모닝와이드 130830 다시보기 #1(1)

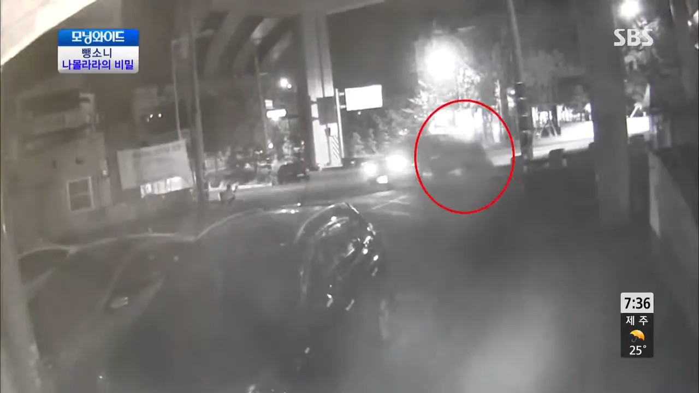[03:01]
그런데 도로에 진입하는 순간 아이고 아이고 아이고 어머나 다가오던 보행자와 그대로 부딪힙니다. 행위는 충격이 컸는지 일어서지조차 못하는데요. 아이고 완전히 깔려버렸어.